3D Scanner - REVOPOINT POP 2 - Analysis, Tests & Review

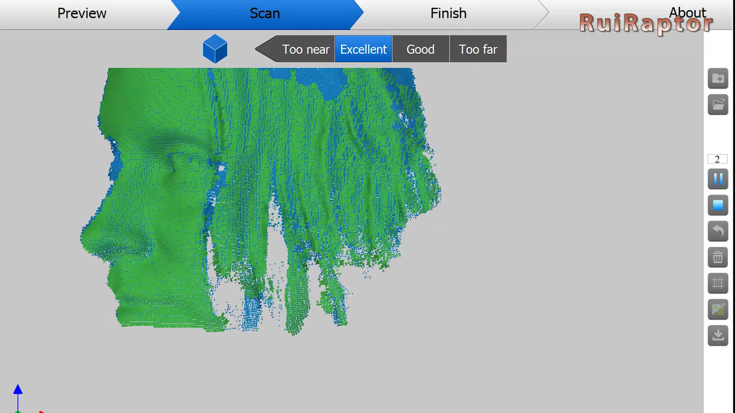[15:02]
If we select the dark hair mode in the software, the scanning settings will be automatically changed, so that the scanner can capture those difficult areas more easily.
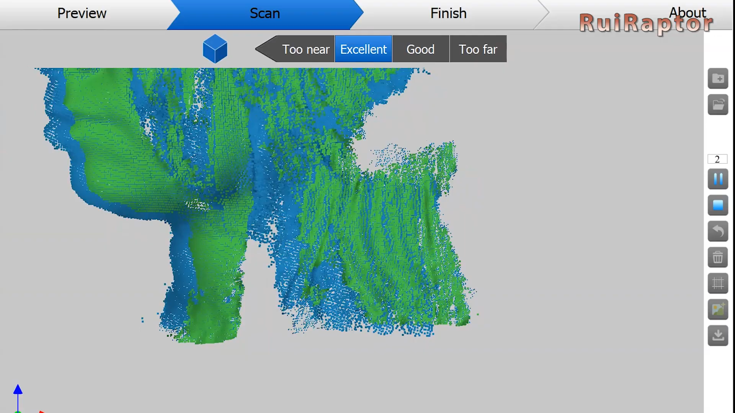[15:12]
But the level of detail will be reduced. In face mode, the dark hair is very difficult to capture.
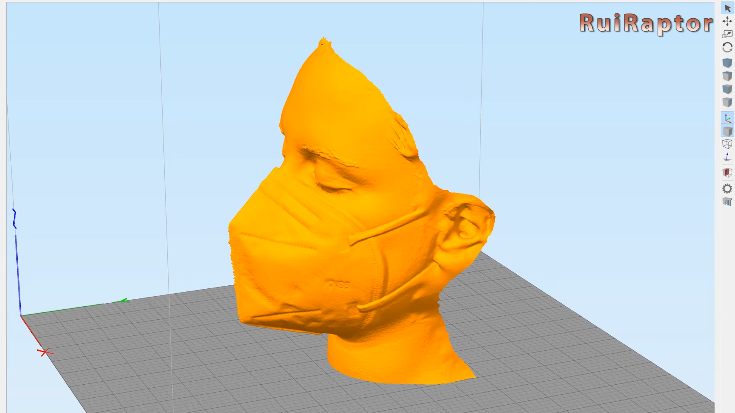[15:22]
In this example, it barely captured any of it.
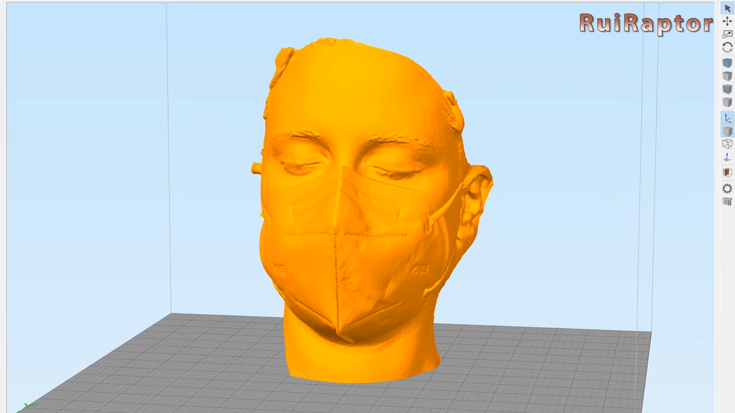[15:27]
The difficulty is not only with the hair, but also with the eyelashes and eyebrows.
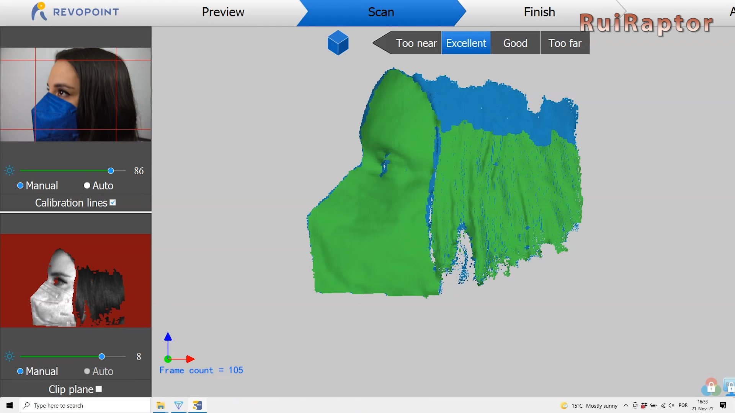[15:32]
When using the body mode, some amount of hair was captured. And with a bit of effort, it might be possible to capture most of it.
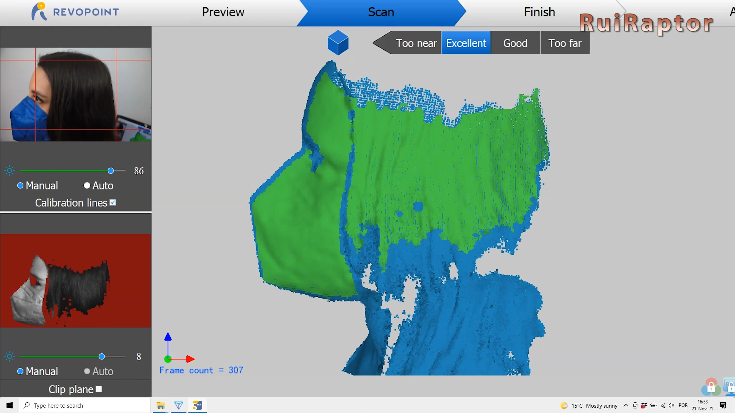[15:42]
If you want to scan for modeling and not for 3D printing,